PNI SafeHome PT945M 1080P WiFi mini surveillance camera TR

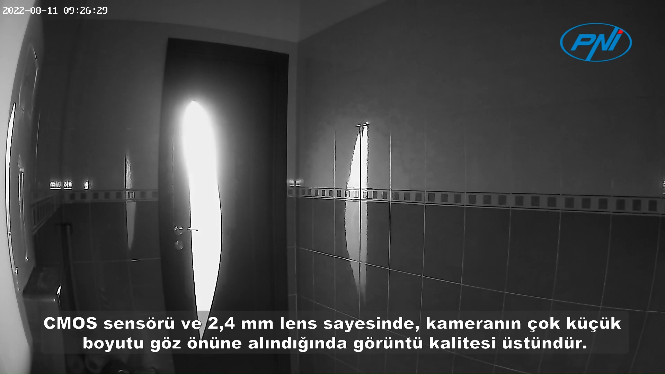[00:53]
millimeter lens the image quality is superior given the very small size of the camera the mini penny safe home PT 945